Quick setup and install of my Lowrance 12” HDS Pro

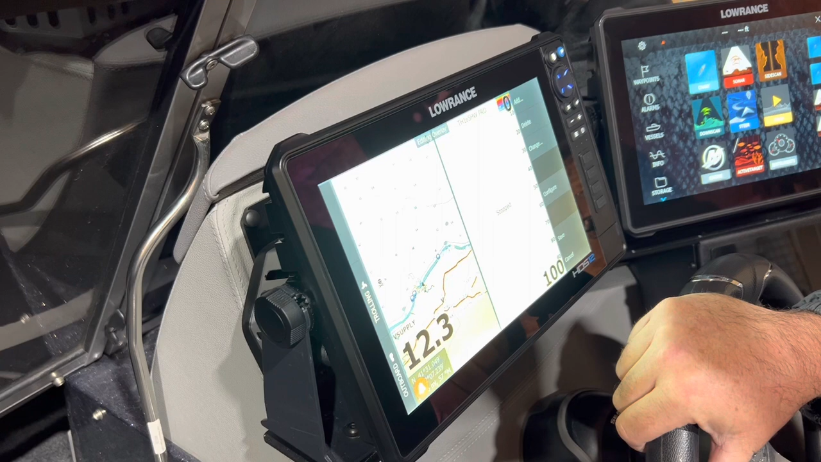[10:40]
and make sure that you're not running it down you know aerators live wells radios you name it everything's running off of this page so next thing we're going to add is water temperature same thing okay so as you can tell we're in my shop right now showing 45.9 degrees fahrenheit in my shop and you can drag it and drop it hit save again okay so just a few things that i know that i need to do
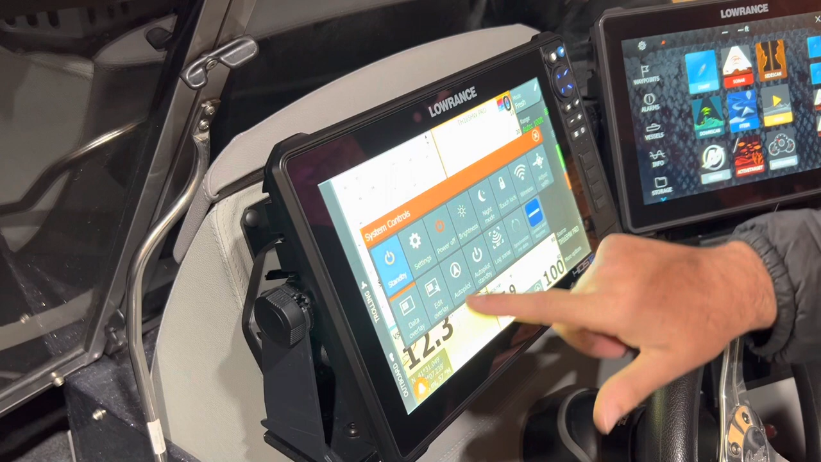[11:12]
next one is going to be through gps speed over ground again
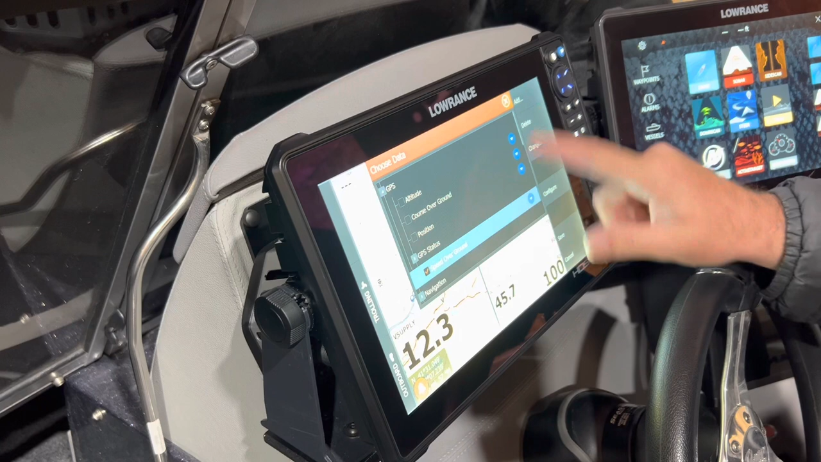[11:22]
pops up because we don't have a gps signal right now you're seeing the three dashes i can make that bigger again and i'm going to leave it the top left corner just a spot i'd normally like
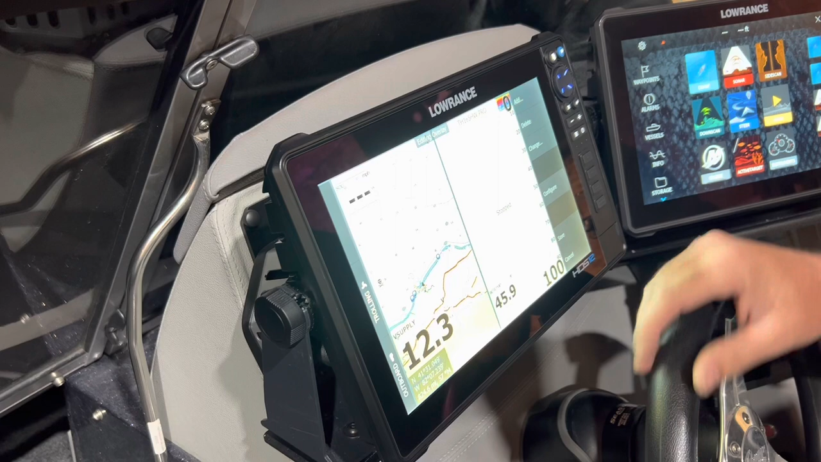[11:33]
to place it so a few other things that you can look at while you're in here course